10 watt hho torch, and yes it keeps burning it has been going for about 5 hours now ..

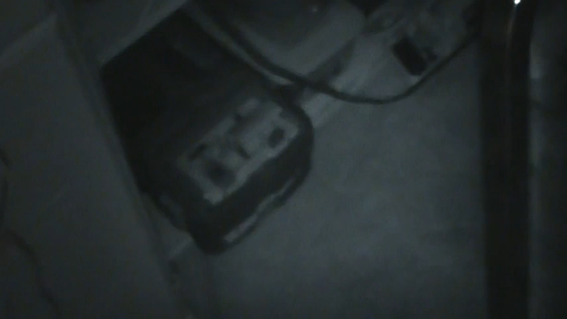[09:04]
there we go that shows up a little better that's I'm using the infrared on the I
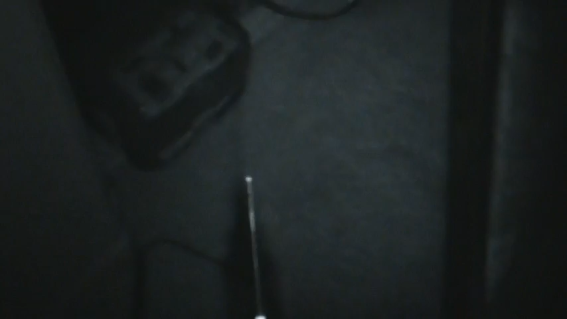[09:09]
have a night vision I believe it pulls the infrared screen off of the chip inside there yeah